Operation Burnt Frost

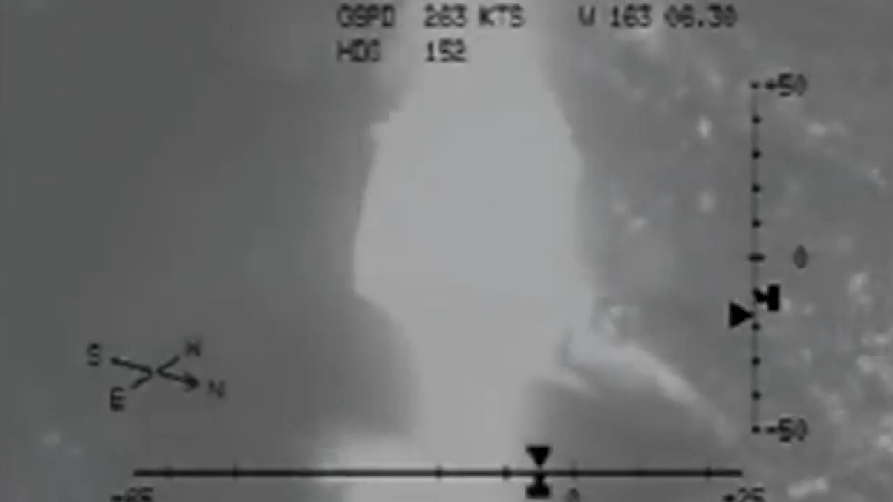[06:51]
a single SM-3 missile was sent from USS Lake Erie to intercept the falling satellite.
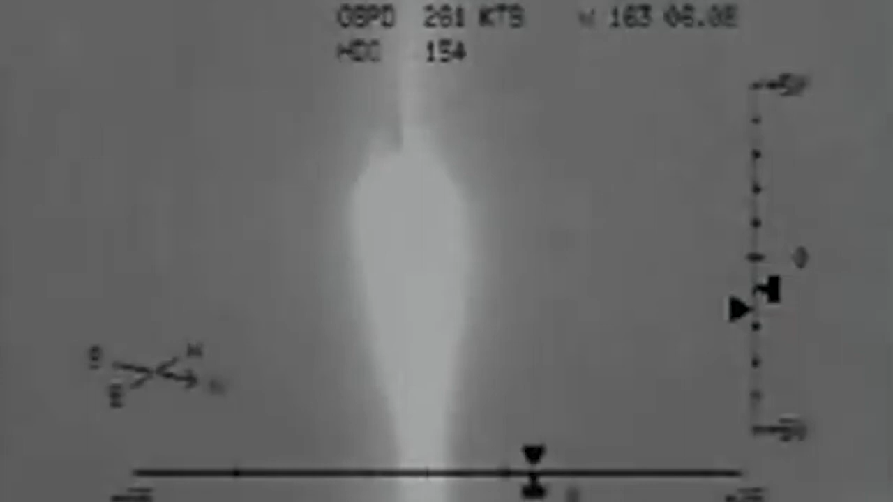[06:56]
The missile then made contact and destroyed USA-193 at an altitude of more than 150 miles and surpassing a speed of 22,000 miles per hour.